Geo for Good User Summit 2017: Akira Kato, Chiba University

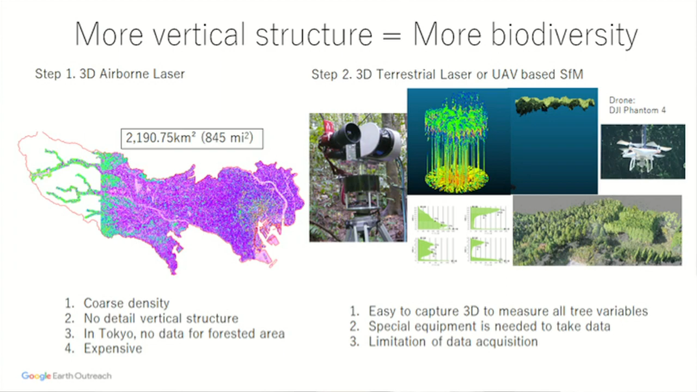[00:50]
So we need a 3D. And how we get the 3D data? And initially, we focus on the airborne laser. Airborne laser is fine, but it's very expensive. And, for example, Tokyo, most of the forested area on the left is missing.